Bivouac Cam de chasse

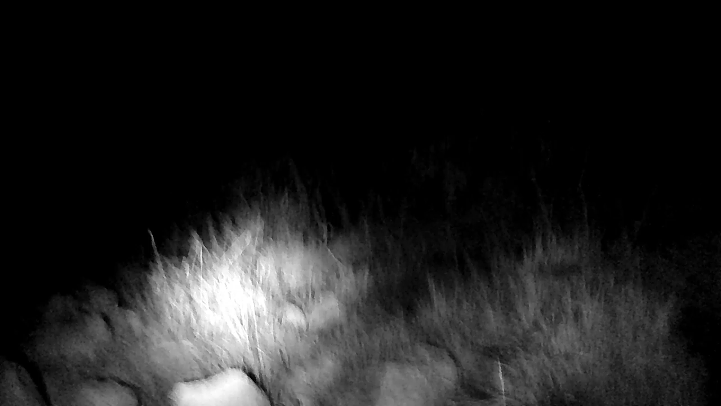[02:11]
malgré la cam infrarouge est quand même une lampe je suis en infrarouge puisque la vision sera mieux pour vous